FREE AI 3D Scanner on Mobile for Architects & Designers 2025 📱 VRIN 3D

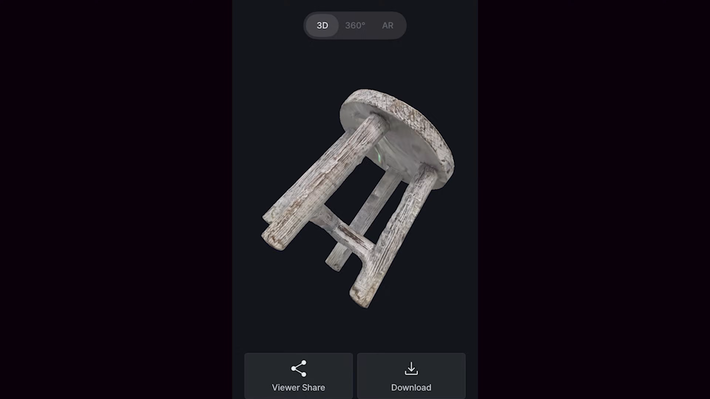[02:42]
We also have the AR which opens the camera from the device and we can view this object in augmented reality. The size and scale of the object is exactly the same as it was scanned.
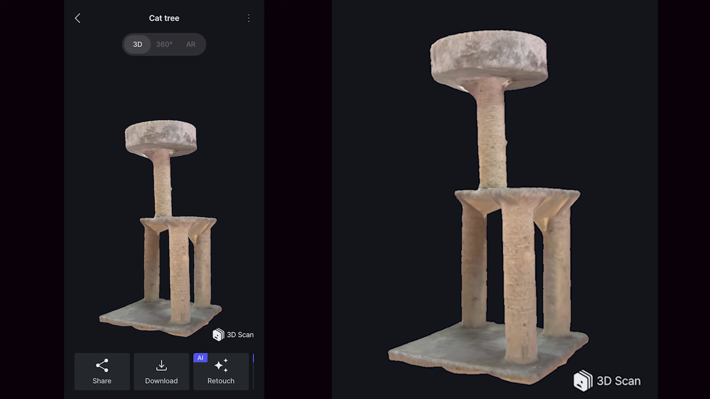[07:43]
I was able to create a very good looking 3D model that captures the shape and scale of the object as well as the textures.